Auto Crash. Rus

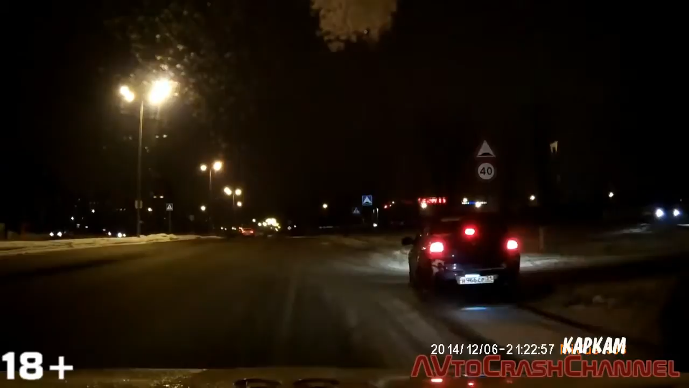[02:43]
Поворотники включил, хрен он левц. А вон на площади ж поставили.